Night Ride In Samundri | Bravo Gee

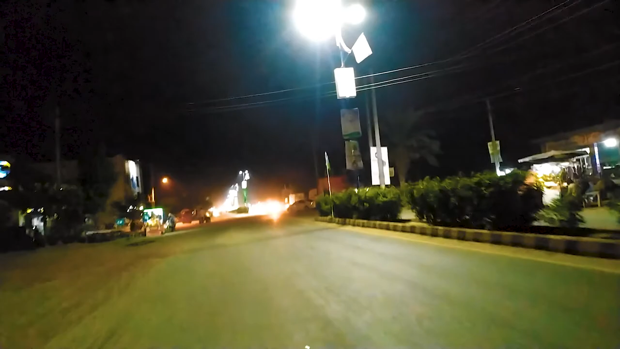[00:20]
I'm going to go to the road for the ride. My two friends are sitting behind me. I'll meet you later. We have to go to the road, so we have to see that the side of the road has been a bit of light. We have told you to see yourself and show yourself. That there is a lot of light on the road. Whatever you look at the road, just like the government, there is a light on the road. This is the government.
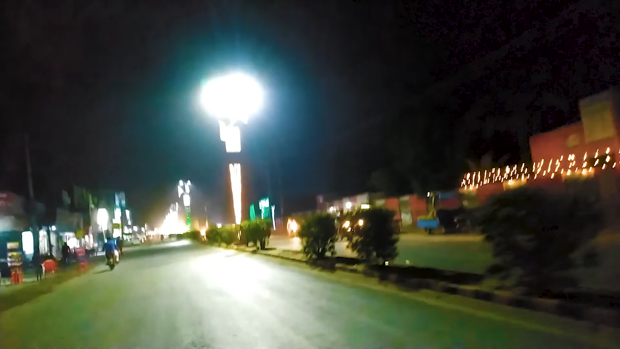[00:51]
There is also light on the road. So there is also light on the road.
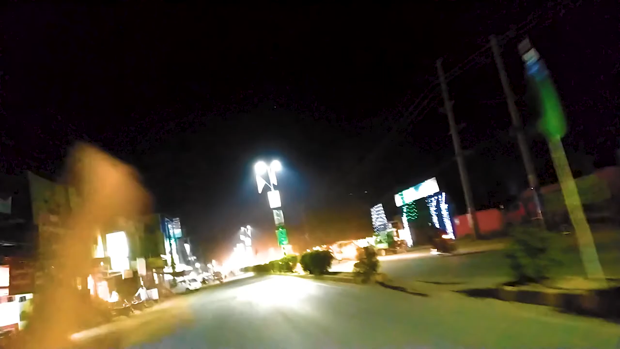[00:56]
This is how many people are looking at the wall, so there is a lightening on there.
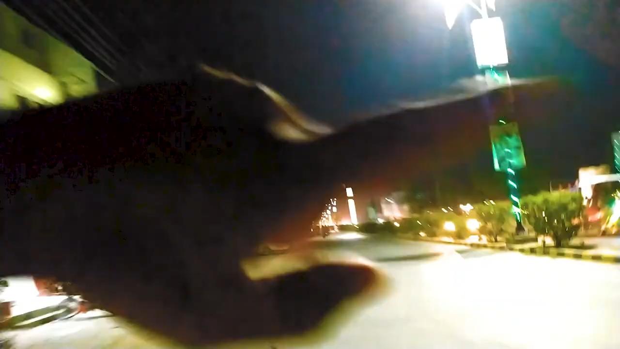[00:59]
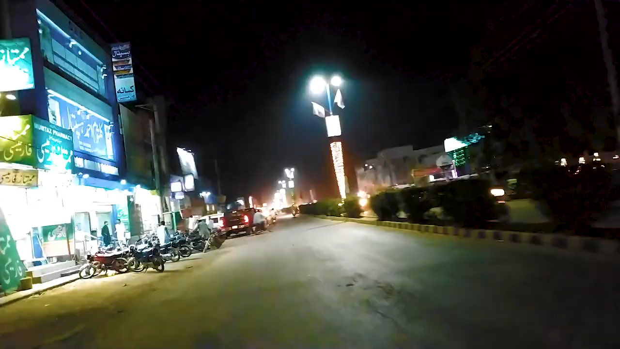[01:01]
The sun is looking at a lot on the street today. It's a matter of fact, but in the sun you can see it. It's a government office.
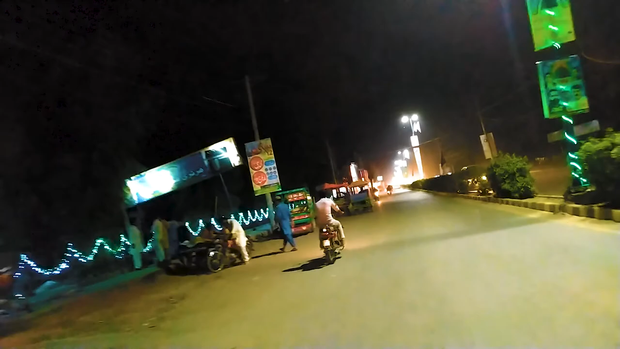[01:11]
There is also a lightening here.
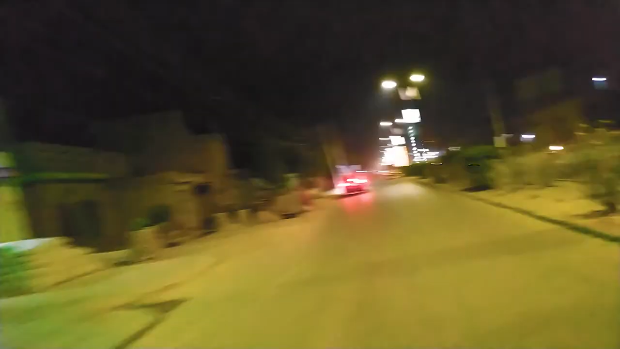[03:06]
Road, which is the same as Fethlapal Road as well as you can see.
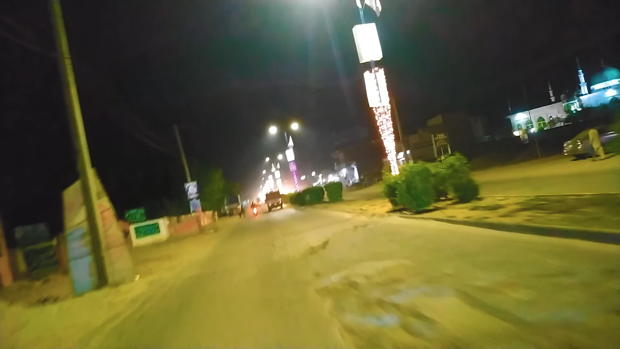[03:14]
This is the same as Fethlapal Road, which is the same as Fethlapal Road.